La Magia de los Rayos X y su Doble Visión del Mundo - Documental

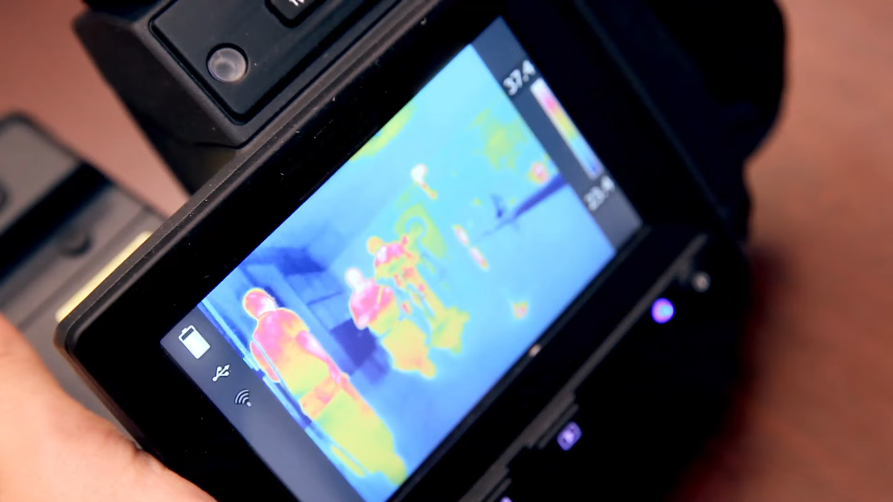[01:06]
contemporáneos gracias a los cuales el hombre puede, literalmente,
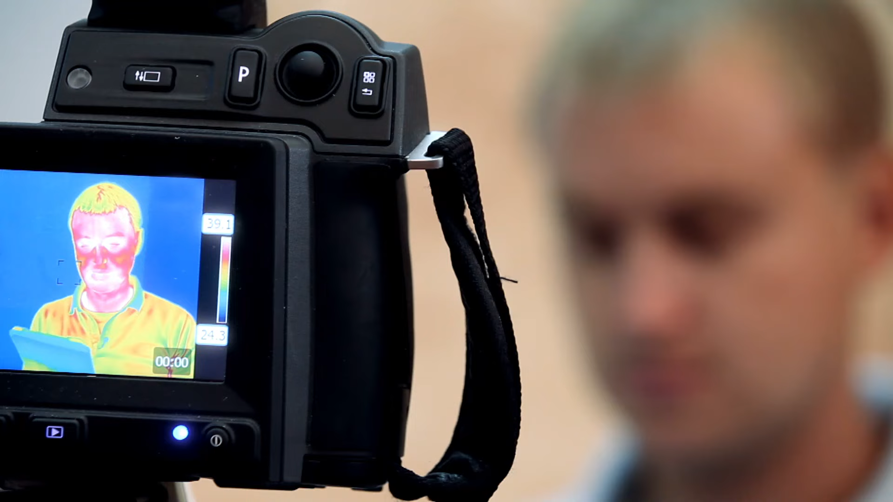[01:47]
ver el calor que emiten todos los objetos que nos rodean
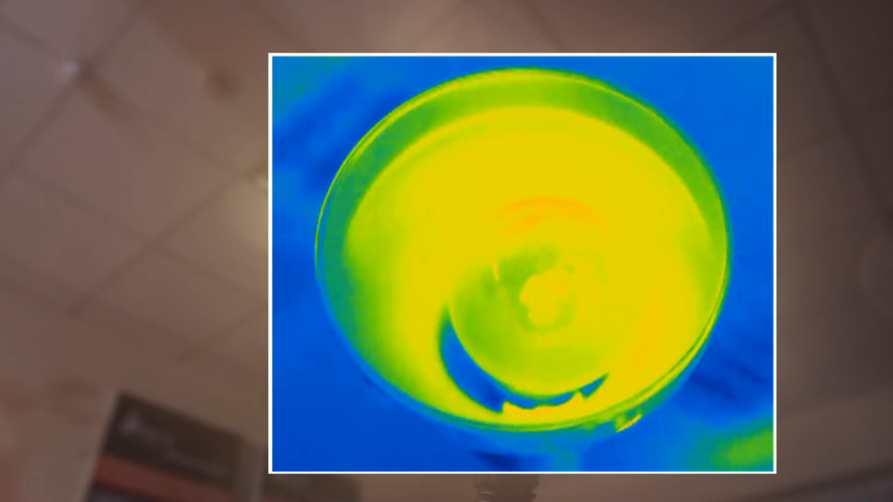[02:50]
Todos los cuerpos emiten calor o radiación infrarroja Ondas electromagnéticas de determinada longitud Esto es aproximadamente de
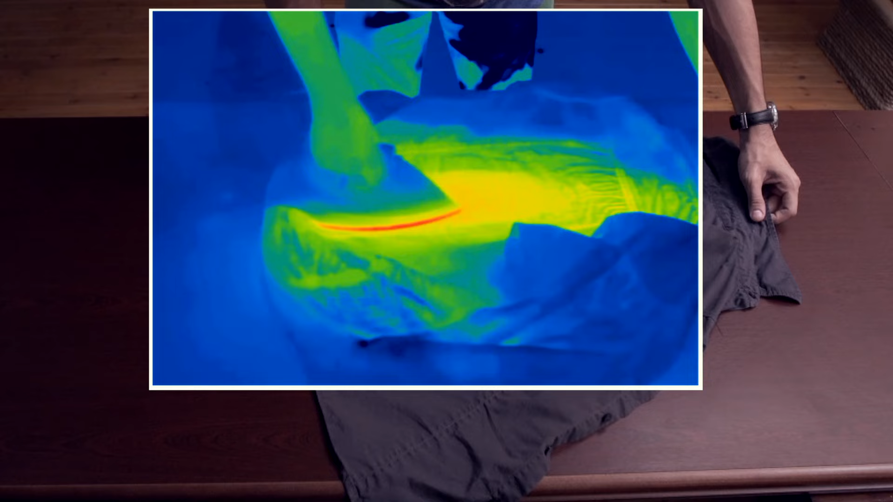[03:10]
dónde está más caliente Contrariamente a la creencia popular,
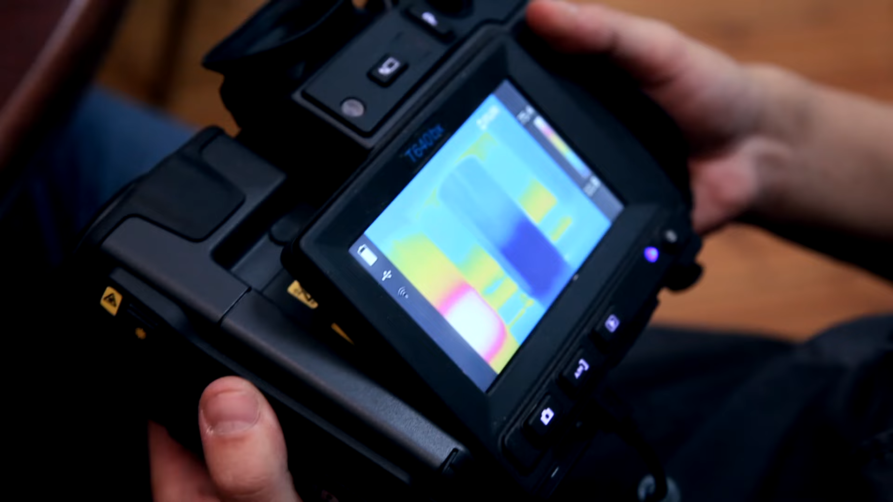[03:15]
no hay objetos en la naturaleza que no emitan calor
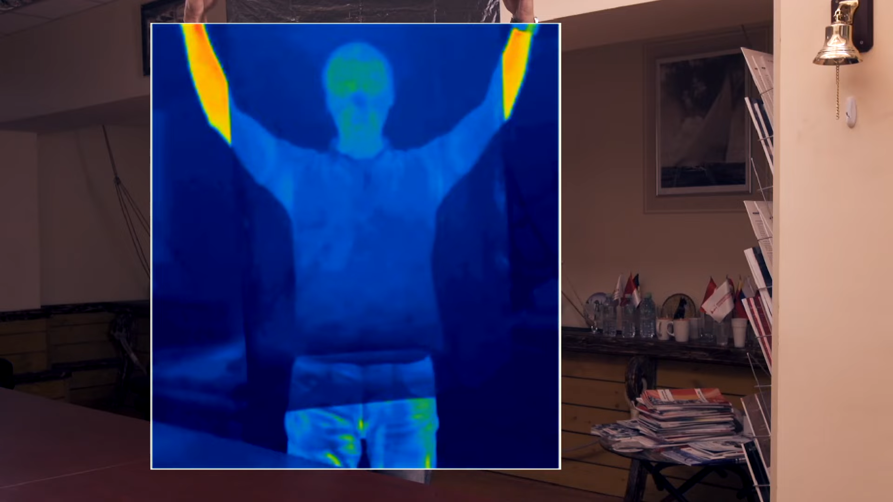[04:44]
Pero la térmica me detecta, o más bien
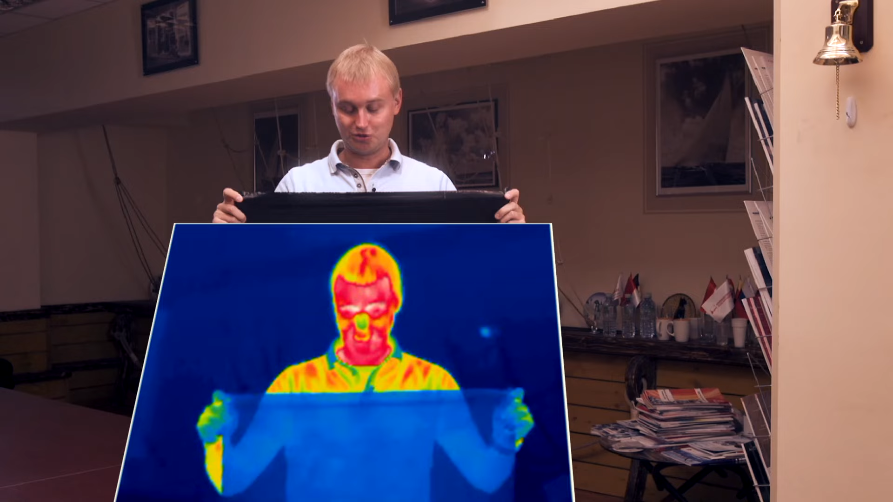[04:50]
Detecta la radiación infrarroja que penetra a través de la bolsa Pero eso no es todo
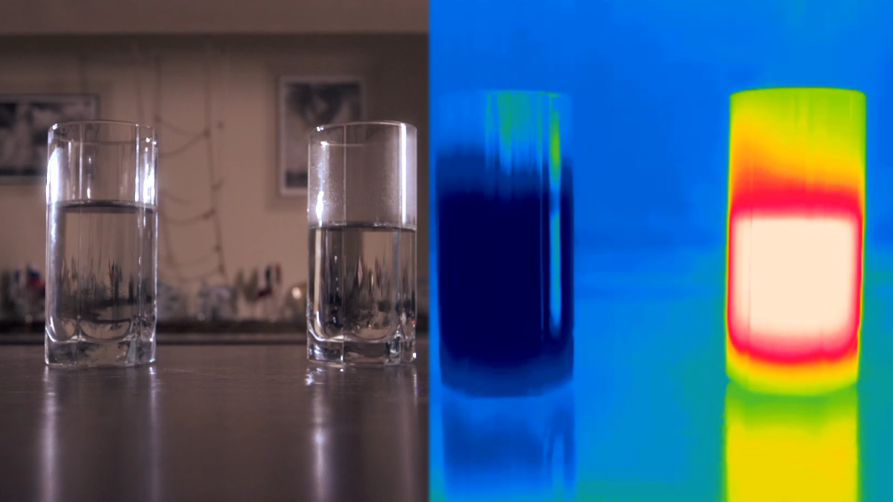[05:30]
Pero el visor térmico lo hace inmediatamente El azul es el agua fría Y el amarillo
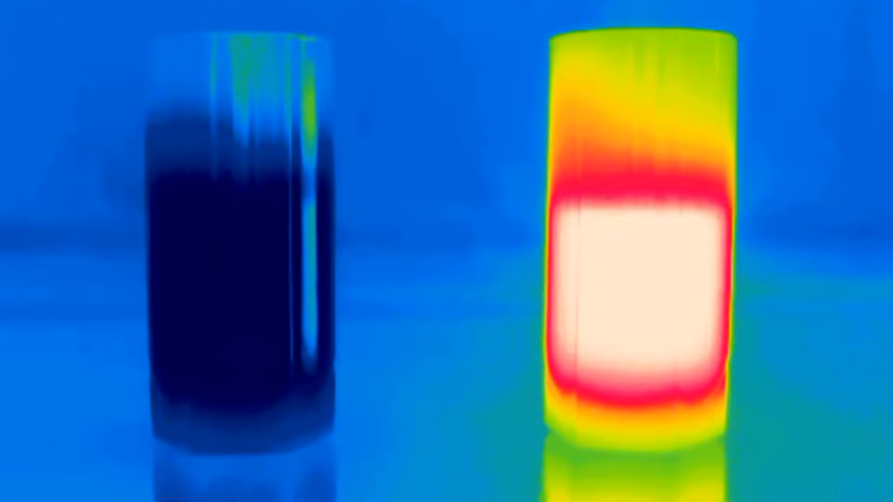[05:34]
brillante o
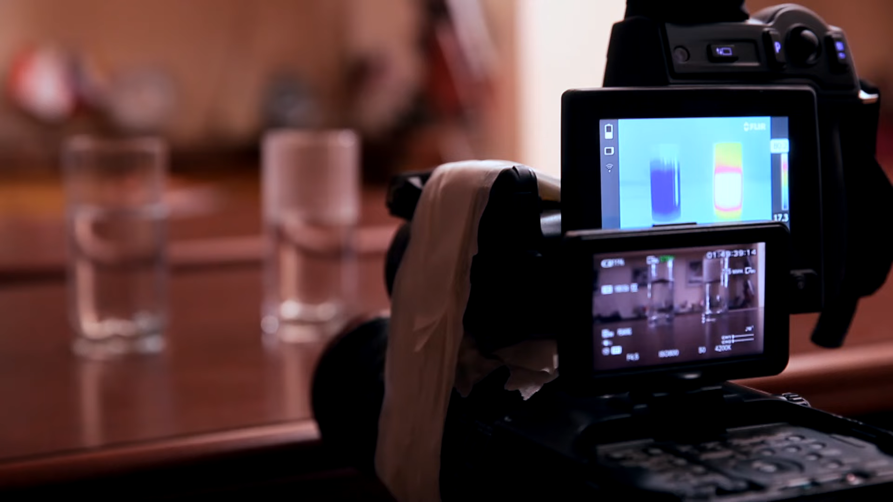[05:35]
naranja es la caliente Y hay que decir
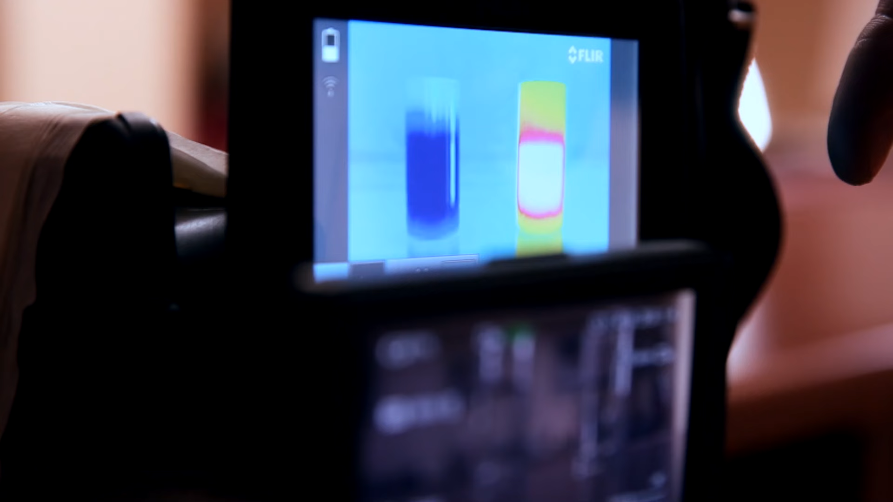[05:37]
que tiene un aspecto muy hermoso Algo
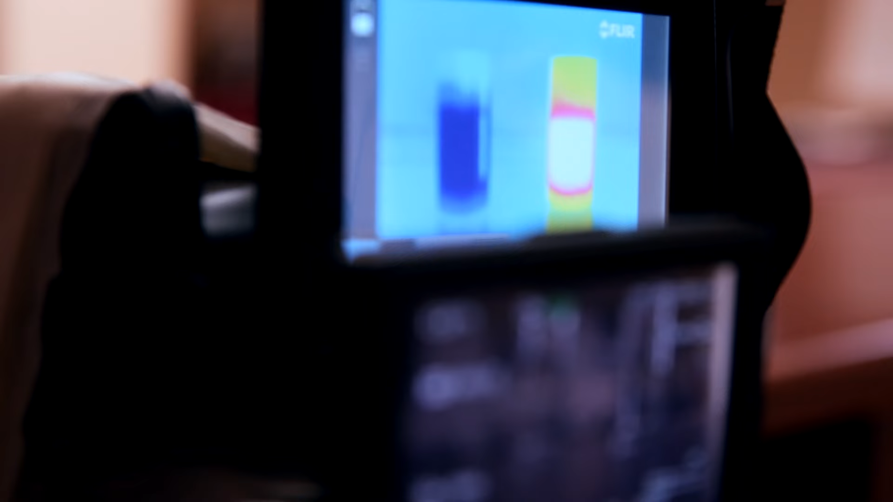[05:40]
caliente al lado de algo frío Así se ve el agua fría como petróleo Y ahora miren qué
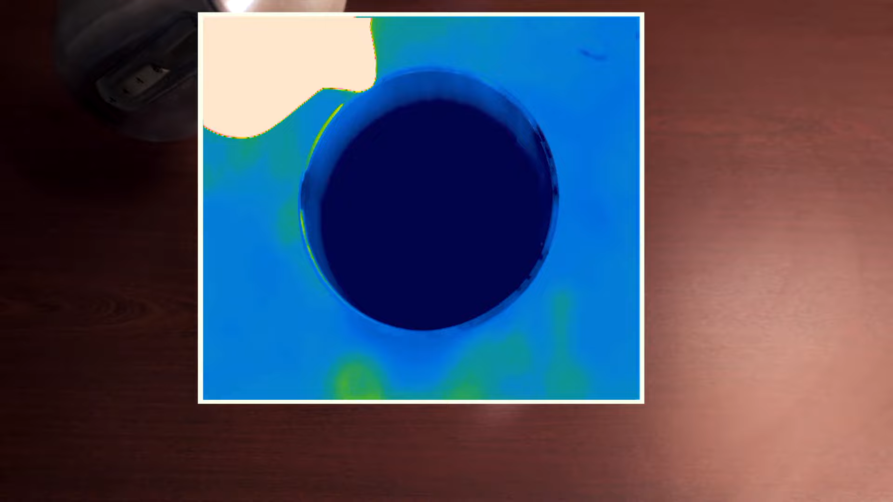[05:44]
pasa cuando se vierte agua hirviendo De la tetera se ven todas las capas de la mezcla de líquidos De temperaturas diferentes
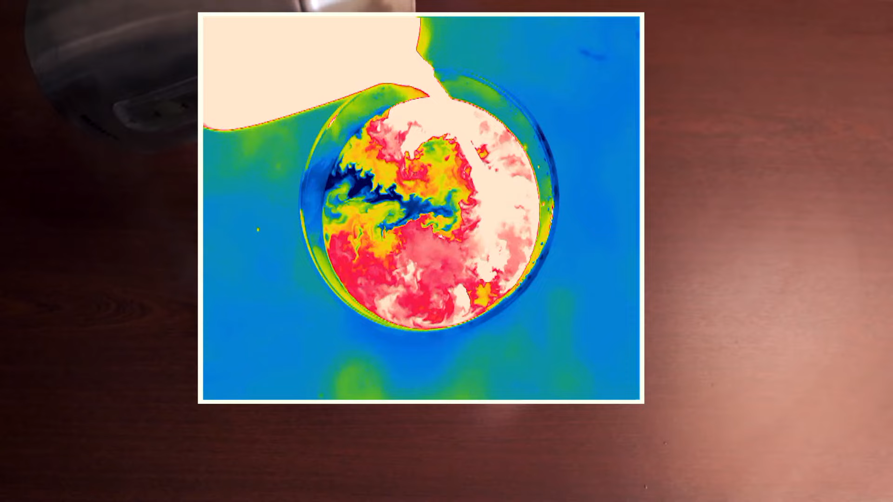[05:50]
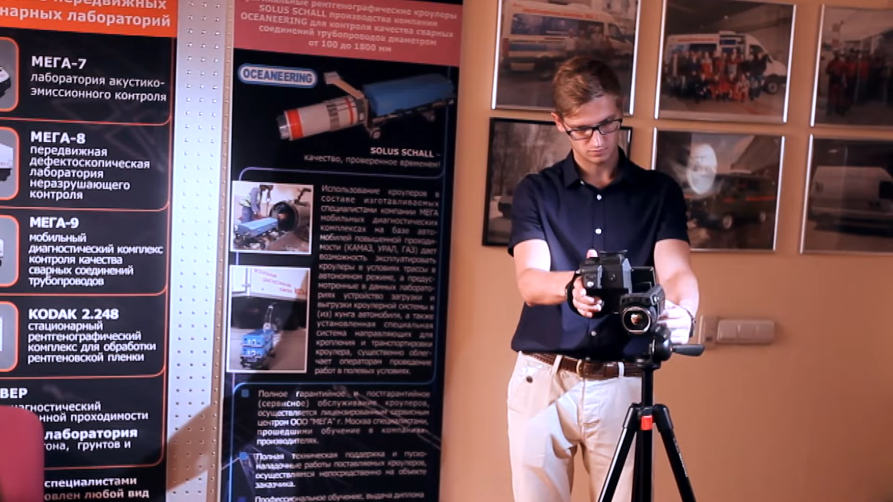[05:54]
Aplique la mano a la mesa Retírela y no verá nada Pero el visor térmico detectará la
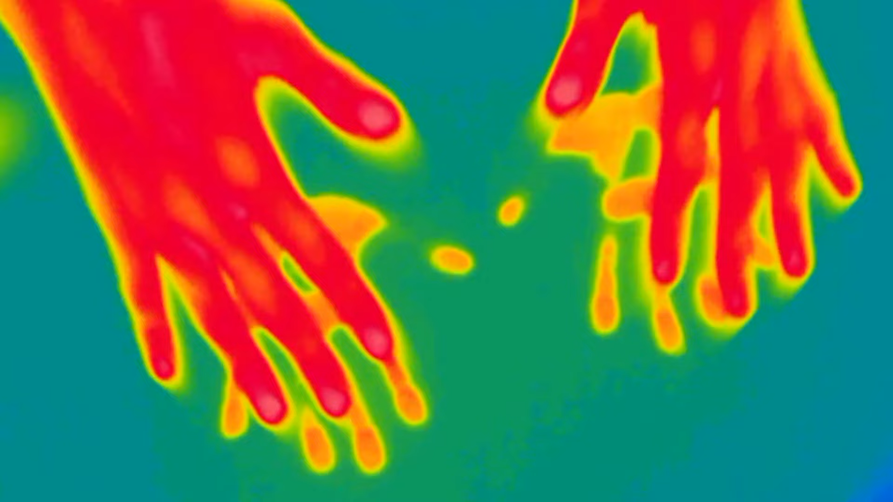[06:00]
superficie cálida de la mesa En forma de mano Y lo mismo si aplicamos la cara
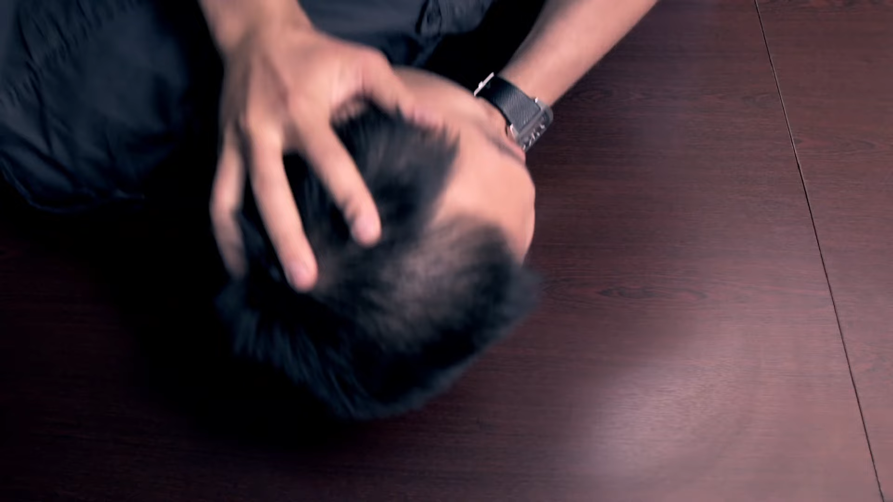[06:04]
Bueno, por ejemplo, la cara del director de nuestro programa
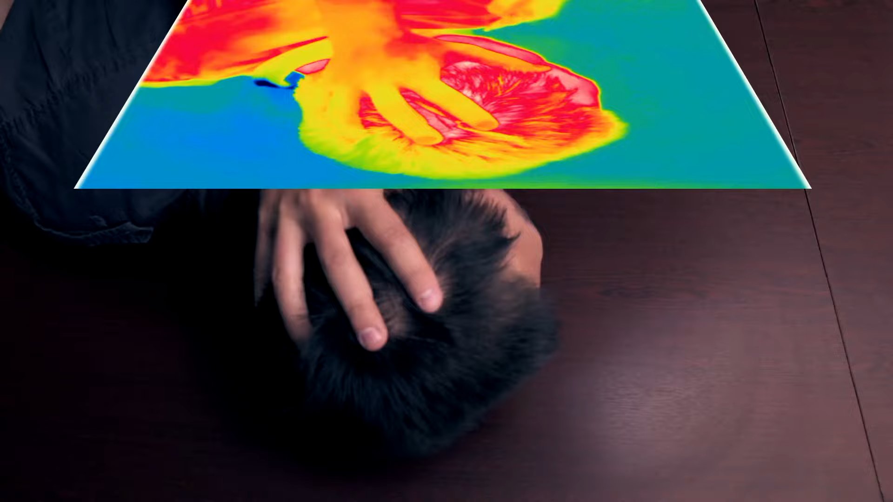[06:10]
No queda la forma Pero queda la huella en la mesa Solamente el visor térmico la ve Dado que es una huella térmica Y dentro de un par de minutos
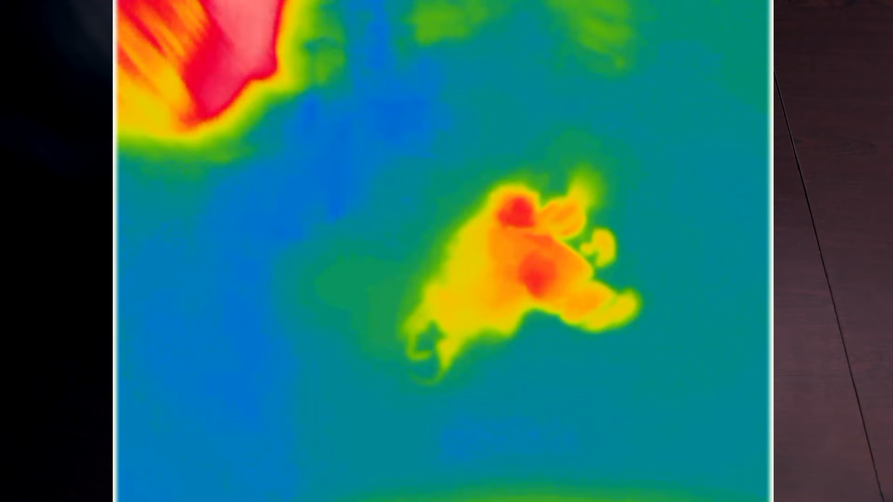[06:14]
Desaparecerá Bueno, hace tiempo que yo quería hacer esto Salpicar la cara de este mismo director con agua En aras de la ciencia,
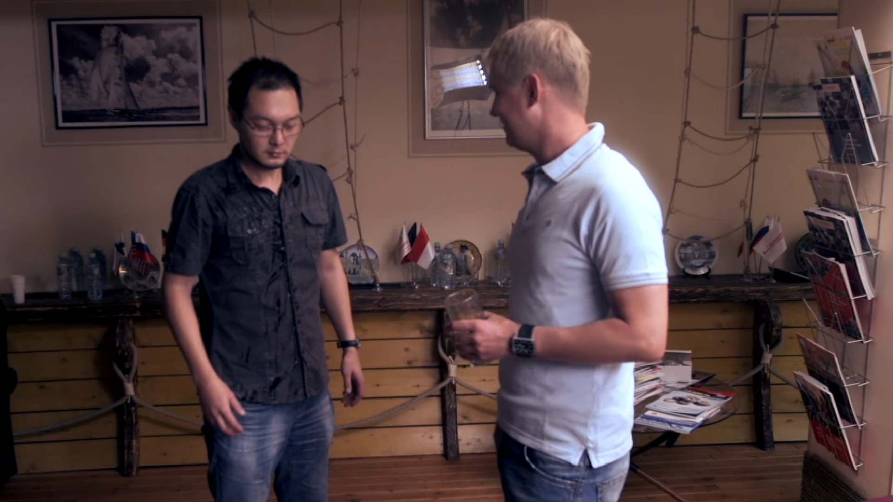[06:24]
por supuesto Esto es agua común Pero como ella está más fría que
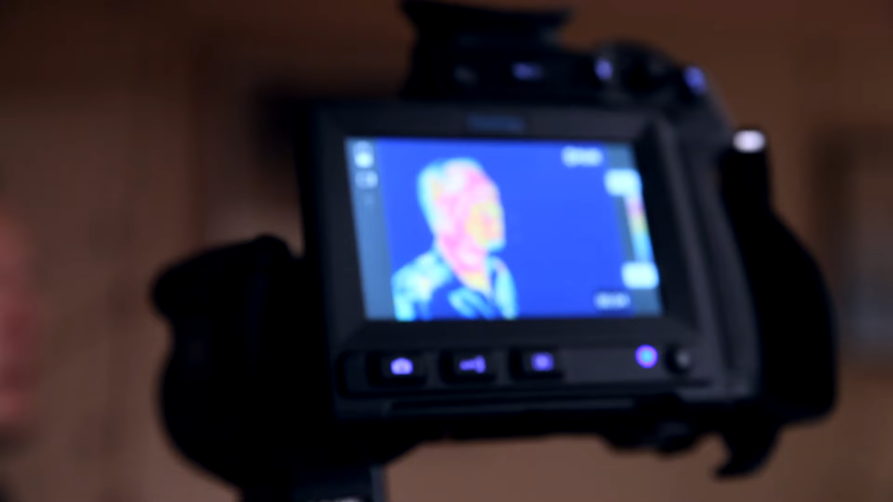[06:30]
el cuerpo del director En la pantalla del visor parece tinta o petróleo Parece que tiene la cara sucia Aunque no es así Sí,
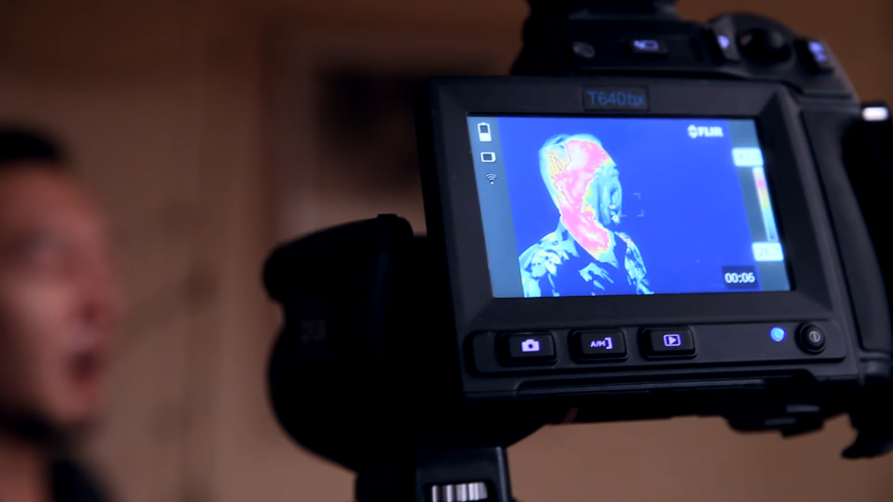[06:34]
fuera de las fronteras del espectro visible Realmente se esconde todo un universo Tan extraordinario y brillante Como el que estamos acostumbrados a observar